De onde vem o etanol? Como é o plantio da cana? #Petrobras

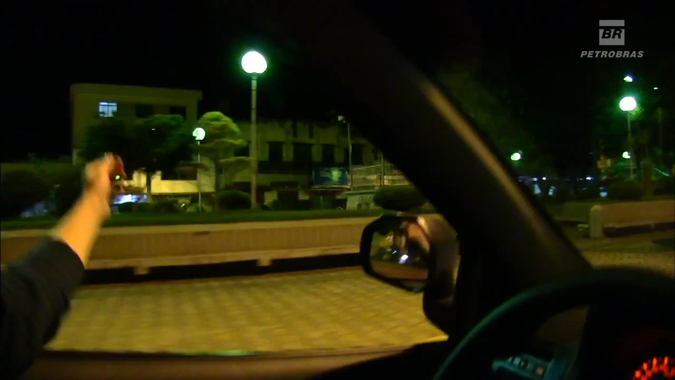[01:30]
Acho que o hotel é por aqui, viu? Nessa rua.